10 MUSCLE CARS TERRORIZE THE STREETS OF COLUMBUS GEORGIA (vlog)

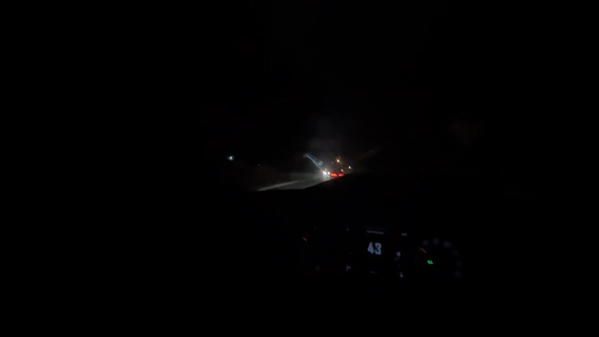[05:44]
Got a straight little lineup. We got a couple Chargers, a couple Mustangs, a couple Challengers, number fast shit, number V8s and up. To be honest with you, I know I ain't been vlogging, but shit, here goes some car content for y'all. I did just get my windows tinted. That's why I look dark as hell in here.
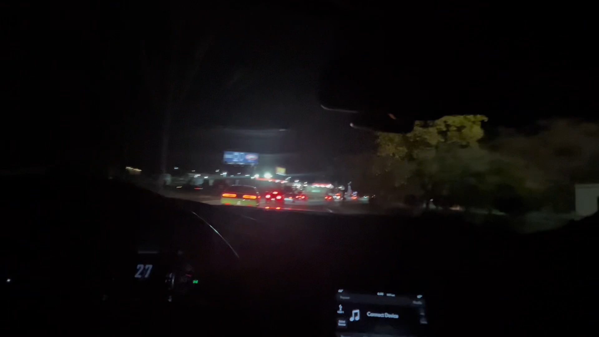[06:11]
We get about 8 cars deep. Nothing but loud and proud American muscle fast shit.
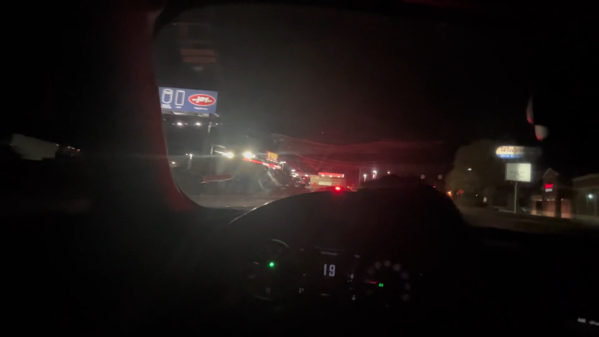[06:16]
If I must say so myself. Charge right here.
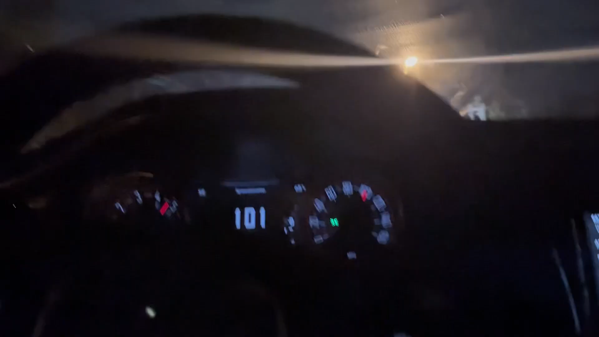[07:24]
Damn, but some damn fast shit, you feel me? Got damn green charger right. I mean, damn, green challenger right here.